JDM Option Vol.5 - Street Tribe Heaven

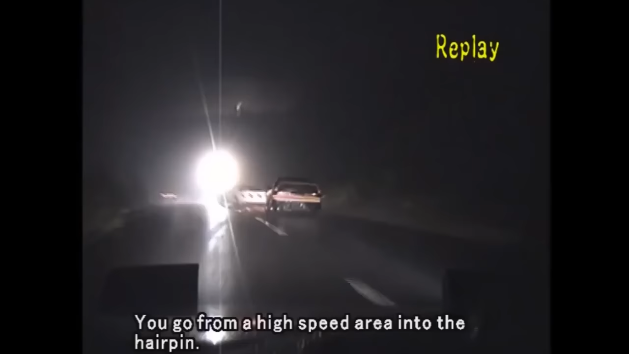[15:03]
はり 車速のちょっと高いところから一気にヘアピンに入るじゃないですか、 はいはいはい、
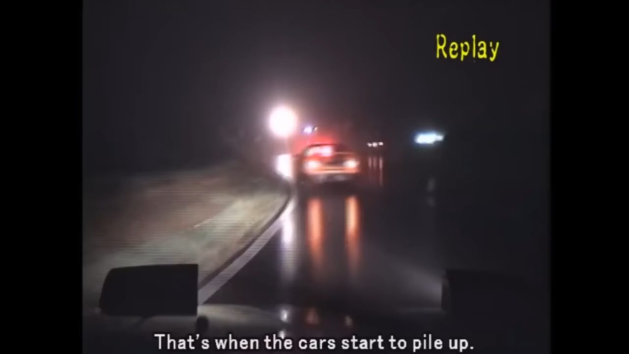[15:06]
もうすぐね車間が詰まりすぎちゃうん ですね、詰まっちゃいますね、 ちょっとね間隔を空けてここに汗つけた方がいいですね、 そうですね、さらにそれでインを舐めちゃうともう一気に窒息しちゃいますからね、